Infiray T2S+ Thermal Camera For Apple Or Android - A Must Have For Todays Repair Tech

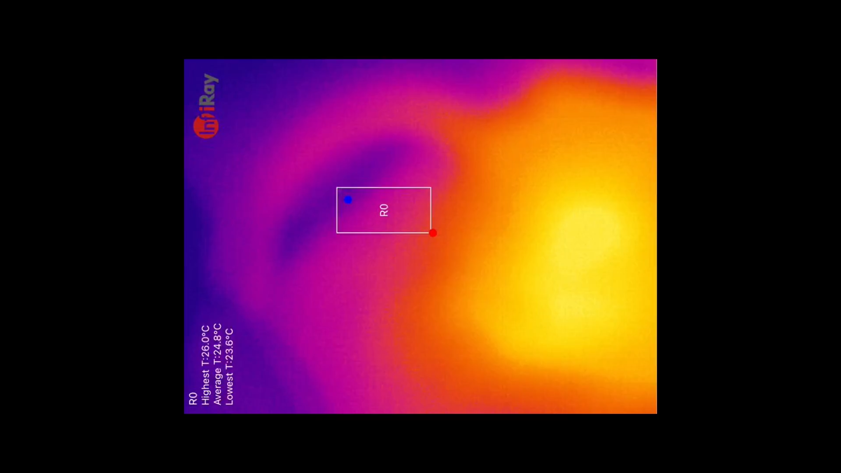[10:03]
On screen: max 26.0°C
you can now see we can start getting in close and we're now starting to see components that are getting very hot. We have a regulator there from the look of it.
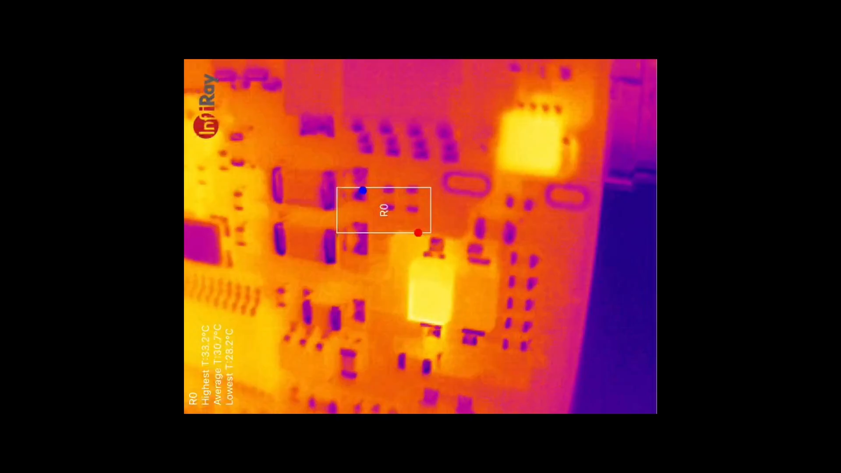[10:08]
On screen: max 33.2°C, min 28.2°C
It's a diode there with some heat.
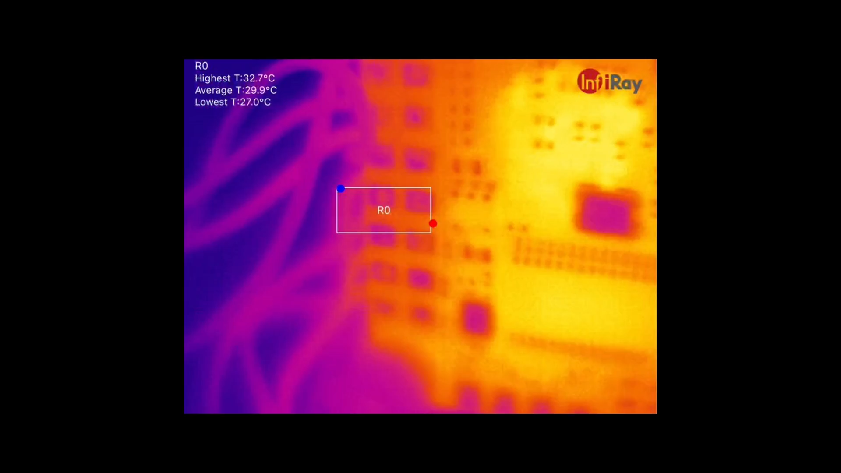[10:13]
On screen: max 32.7°C, min 27.0°C
And then you can see that there's heat in the backside of that board as well.
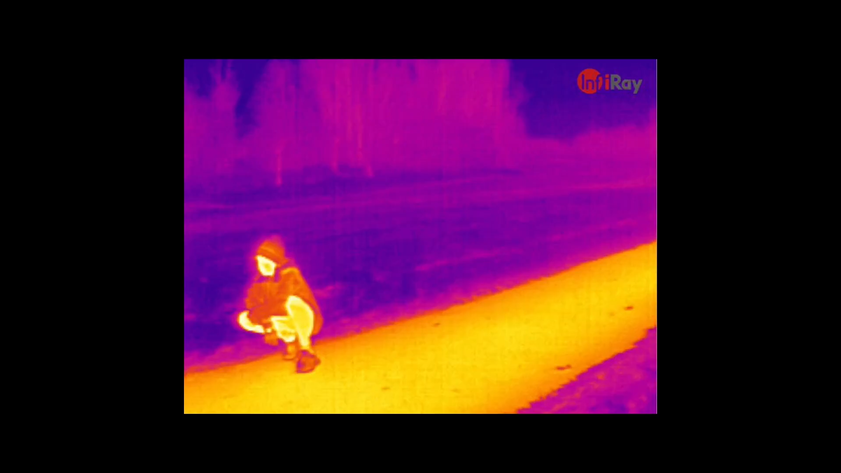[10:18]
Over the last few weeks, I've spent a bit of time with this camera, testing it in various situations. I've taken it out and about with the family and as well as the dog as well,
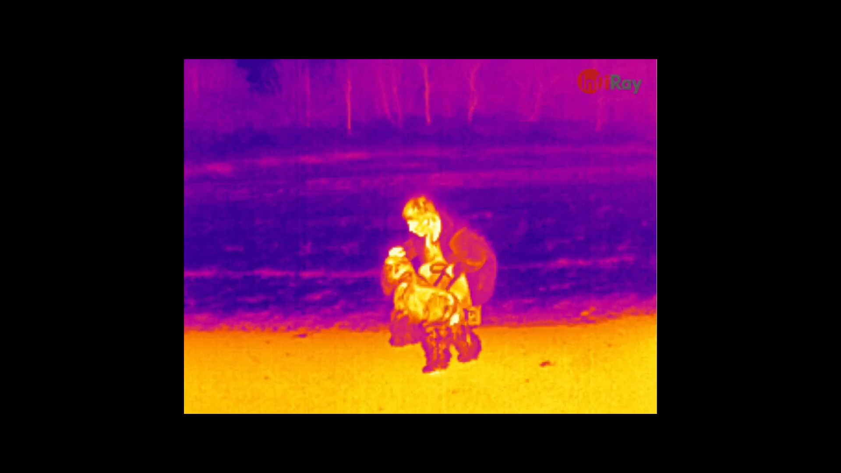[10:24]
just to give you an overview of the kind of image that you can get from it.
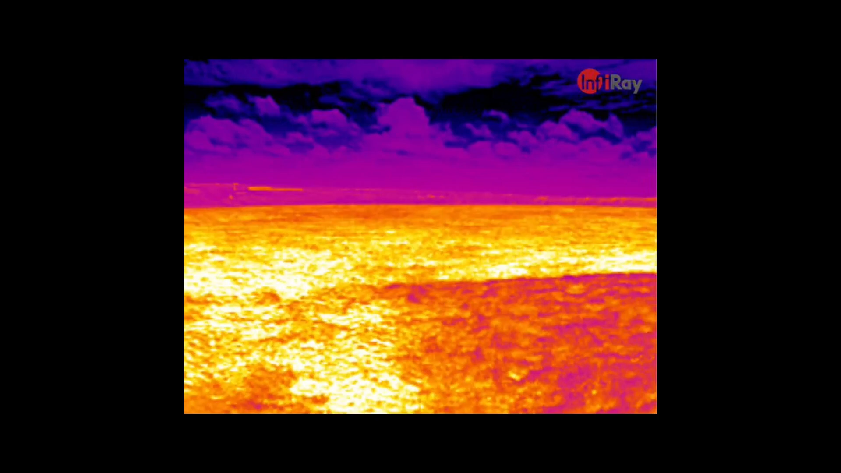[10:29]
This year was a hot day and you can see that the grass is actually really, really hot.
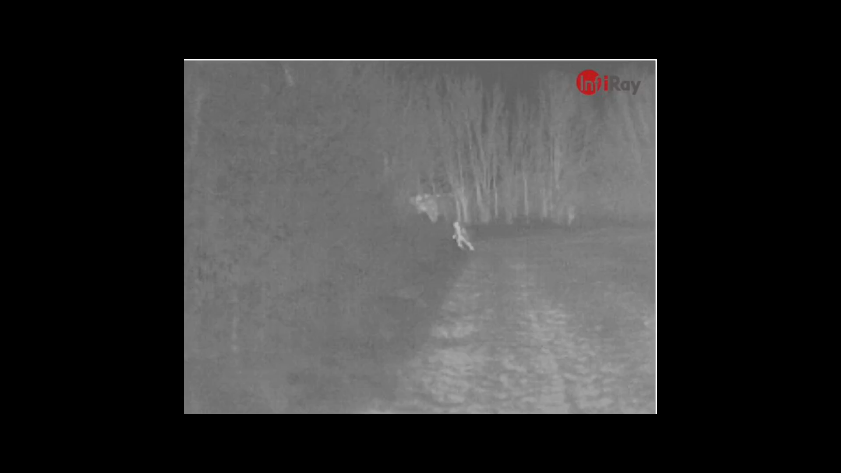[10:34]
And I was using it to see how much I could see with people in the bushes, with the kids moving around both at distance and close range
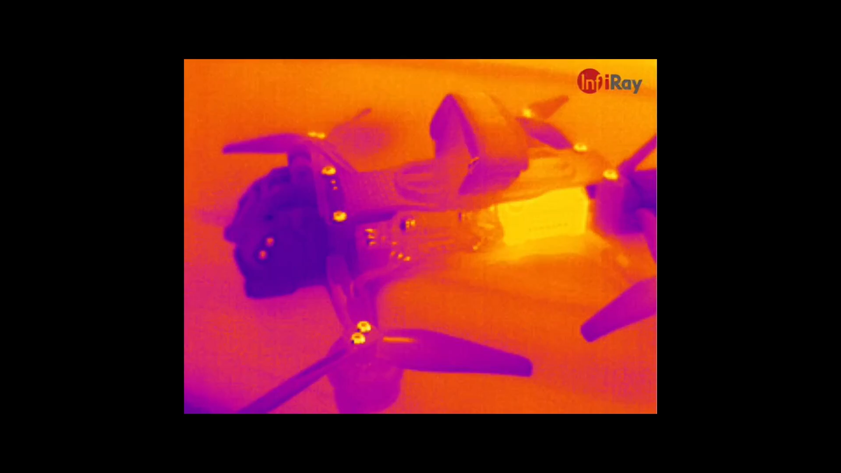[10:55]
checking my quads to see where the heat is and also using it on electronic repair on the bench, looking at some flight controllers as well as other things. This board here has a short in the main SoC and you can see that clearly being shown in the centre there with the regulator being absolutely hammered as a result of that short.
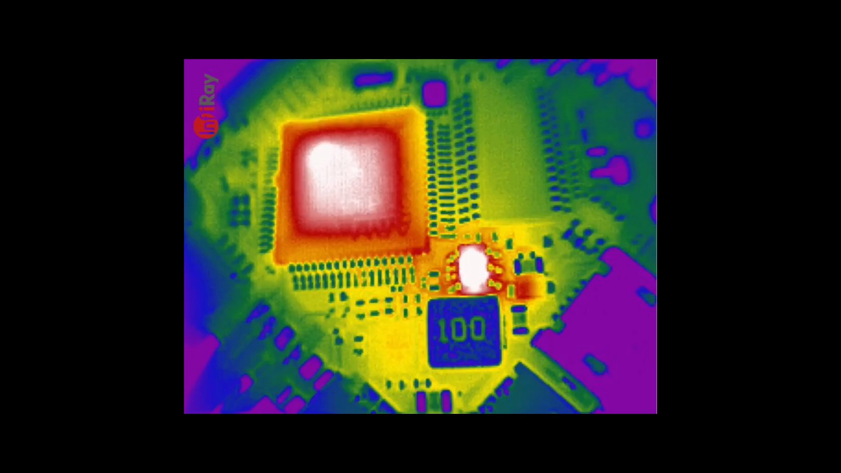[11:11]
Also taking a look at some other boards like this ExpressLRS receiver,
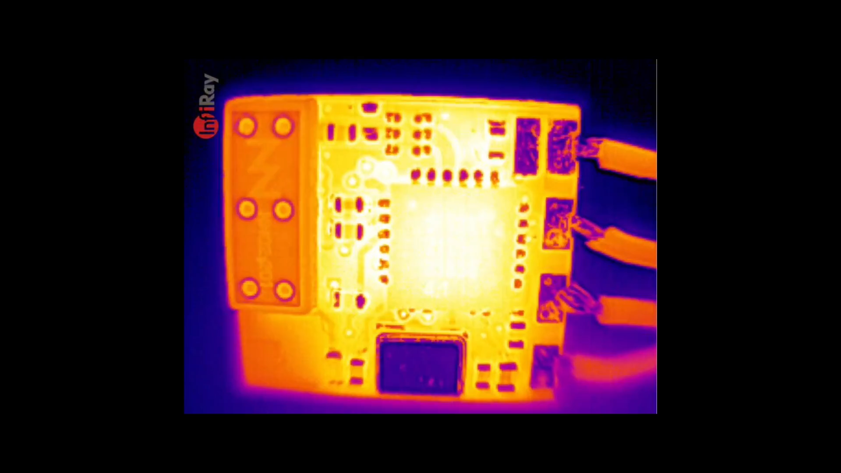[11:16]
you can see again, the main SoC is hot in the centre with that heat spreading out in the board.
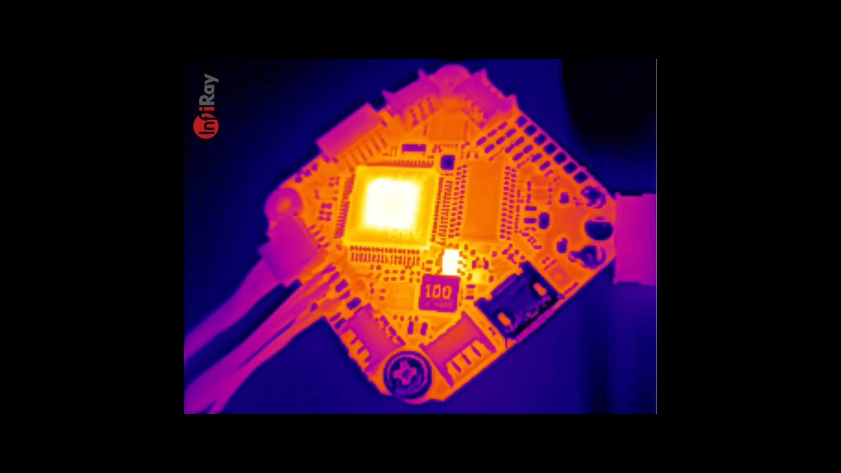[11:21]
And the real nice thing with this camera is that it does have that variable focus lens,
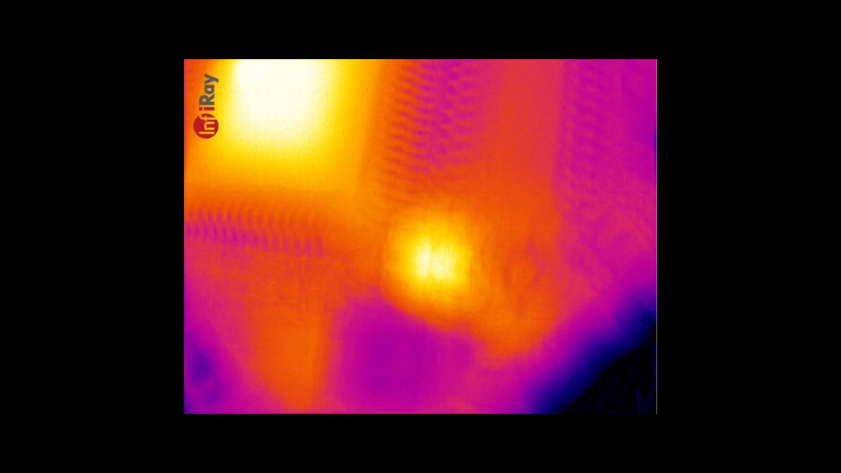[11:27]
which means you can use it at distance, but then get right down and close to look at even the smallest components on the board.
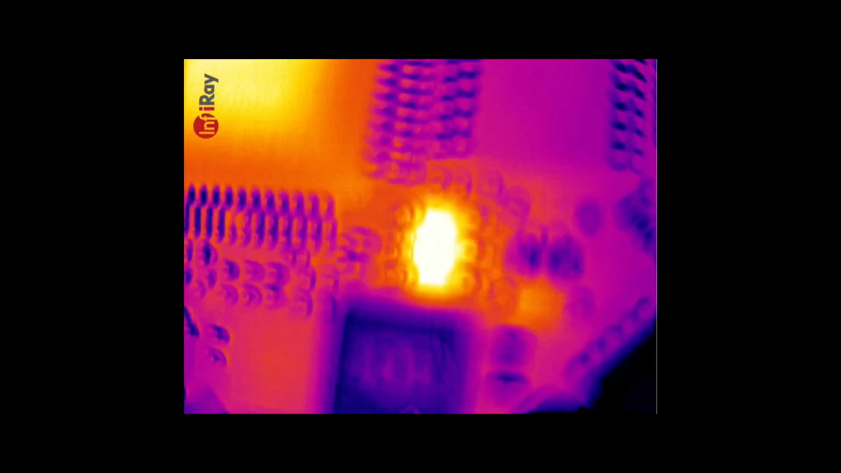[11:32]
For more electrical work, a thermal camera can be extremely handy to try and diagnose issues on circuits.
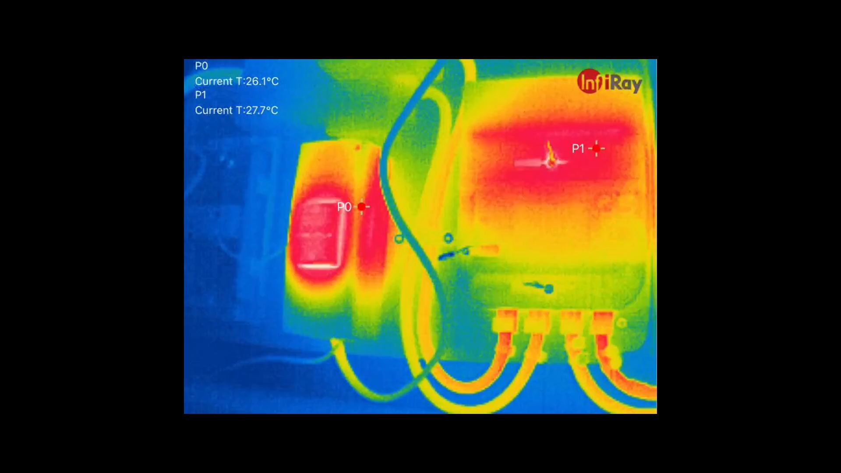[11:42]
Here you can see we're looking at my main electrical consumer unit on the input. We have some heat, nothing dramatic. It does show quite a difference on the thermal camera, on the main fuse as well as the input.
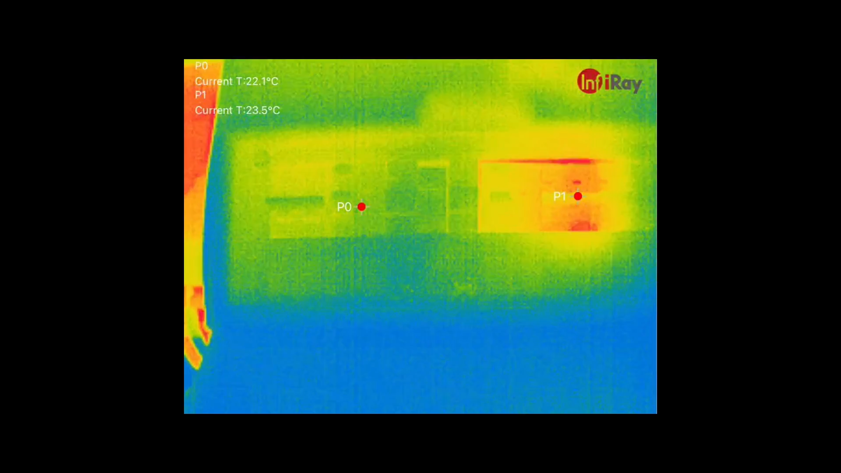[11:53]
And then on the consumer unit, you can see here all of my trips with the one of them showing where the current load is. At the moment, I actually had a washing machine and tumble dryer running on this circuit.
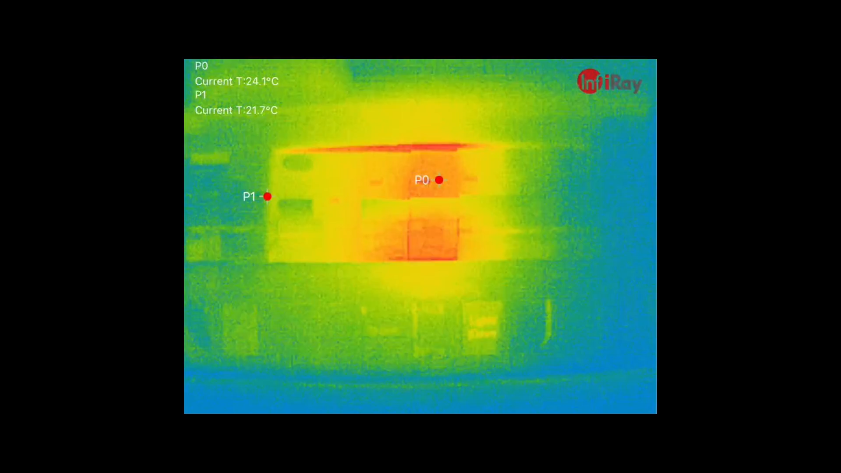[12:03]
And you can clearly see that on the breaker there, highlighting it compared to the ones around it. And you can even see the wires coming out the top of the board showing additional heat as well.
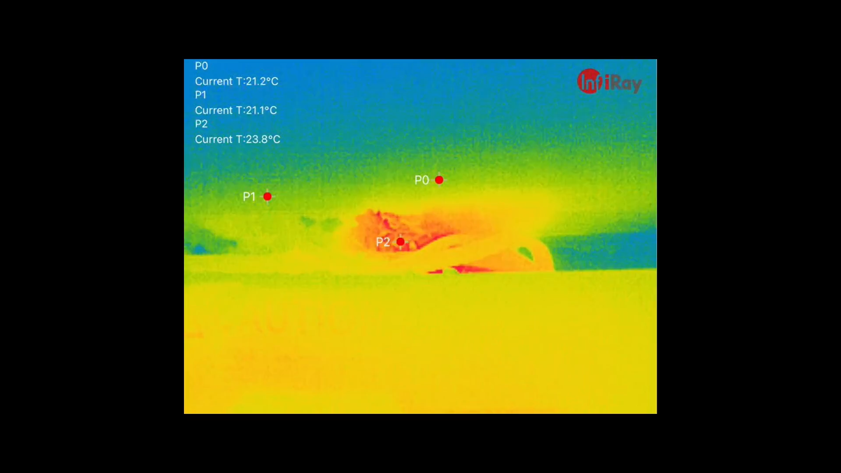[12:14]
There really is no end of handy uses for a thermal camera,
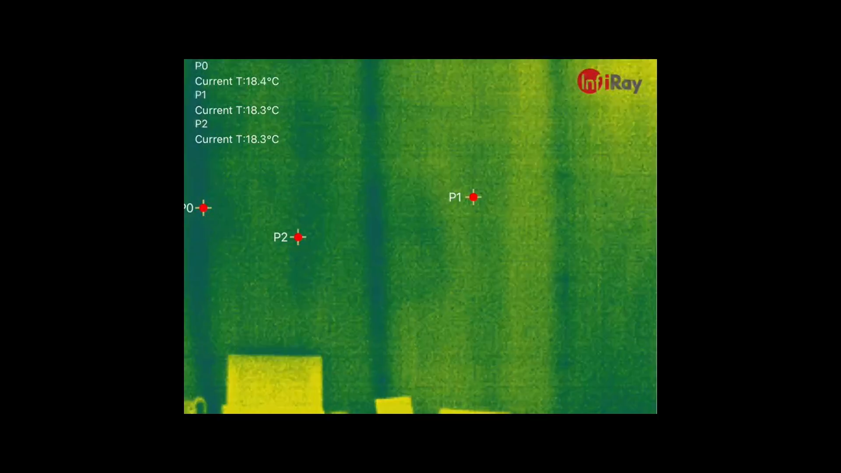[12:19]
including showing you where stud partition work is behind a plasterboard wall.
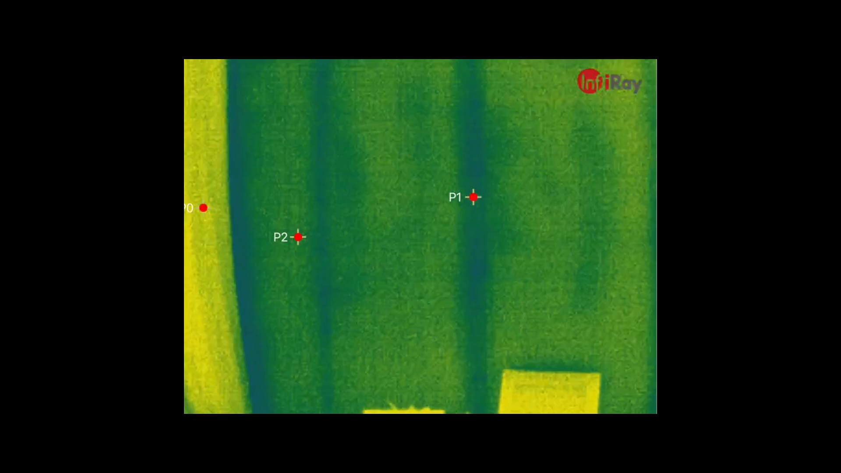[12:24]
Here you're seeing one of the walls in my house, which is partitioned. And you can even see the nails showing up on the timber.
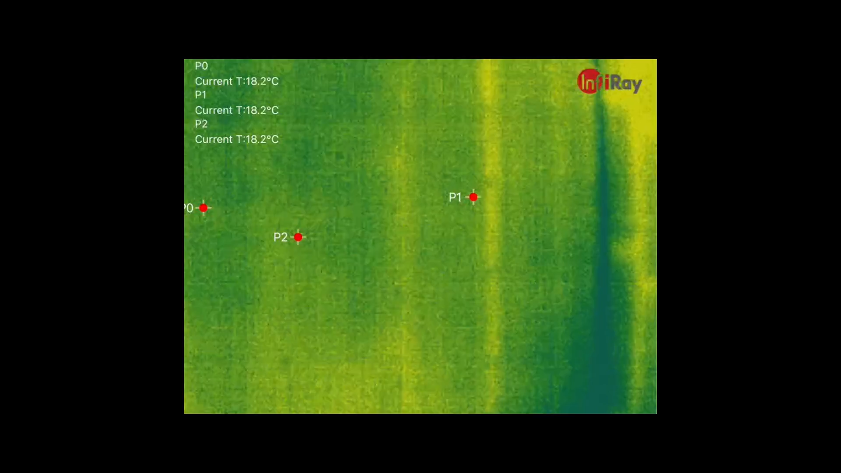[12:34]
And if I move then around, you can even see in the corner where the stud work is located. And then in the workshop, again, you can see the same thing.
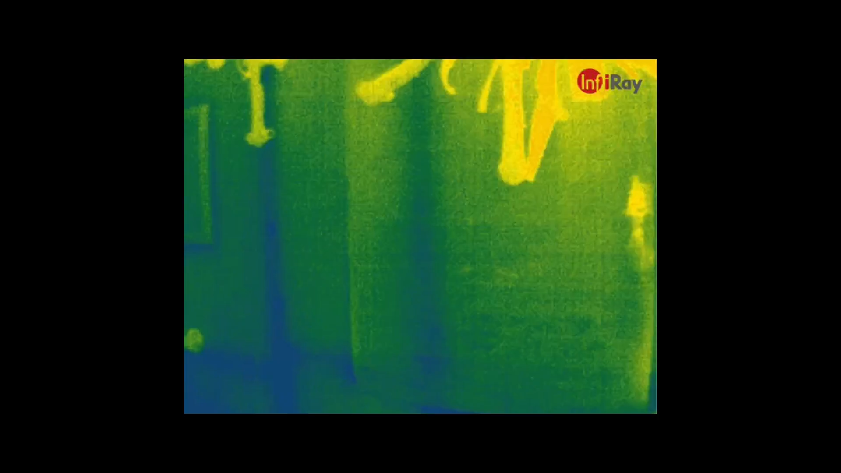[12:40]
There is actually insulation behind this, but you can see the difference in temperature showing.
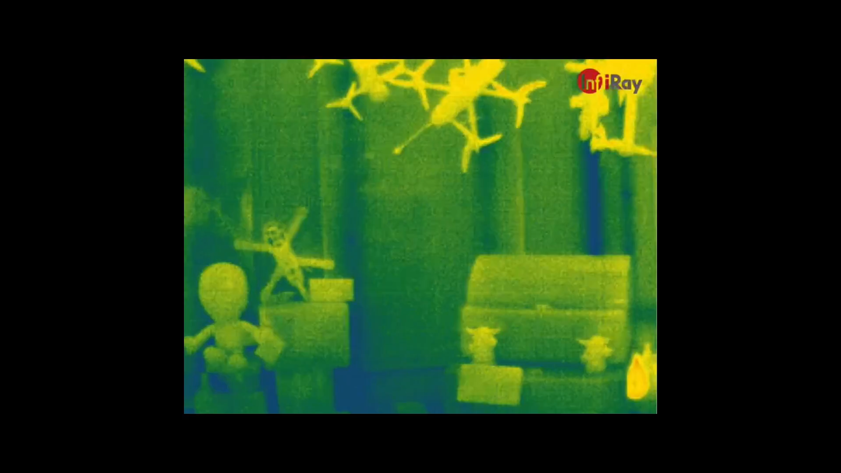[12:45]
So if you did want to put some nails into timber work, you would be able to find it fairly easily.
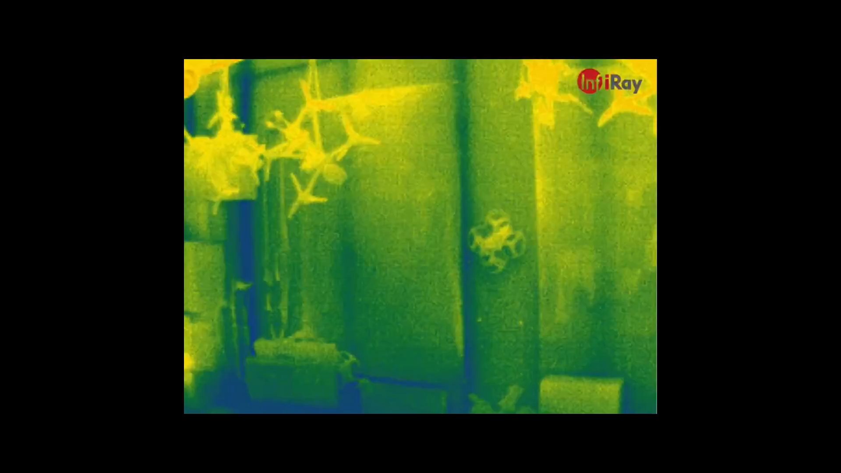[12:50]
Now, as I showed earlier, you do have this handheld option for this as well with the mount that holds your phone and the camera up front.